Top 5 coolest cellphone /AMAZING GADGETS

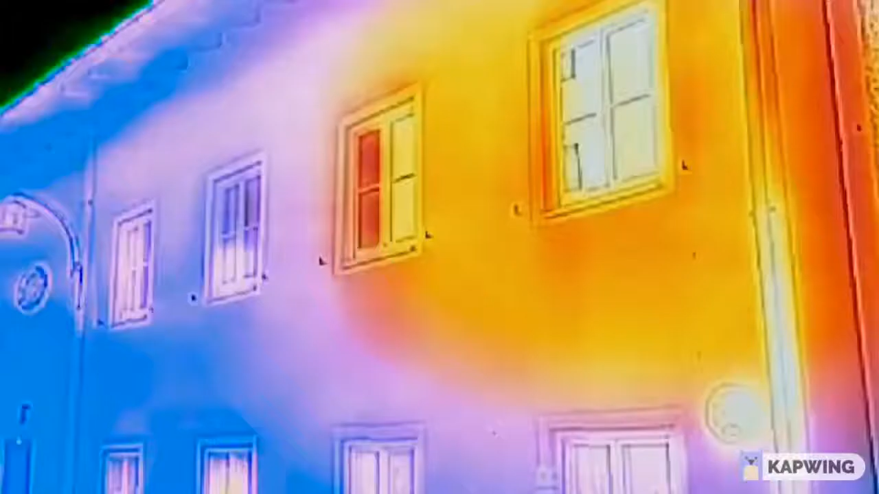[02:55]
this gadget is the world's first smartphone with a built-in thermo-vision camera.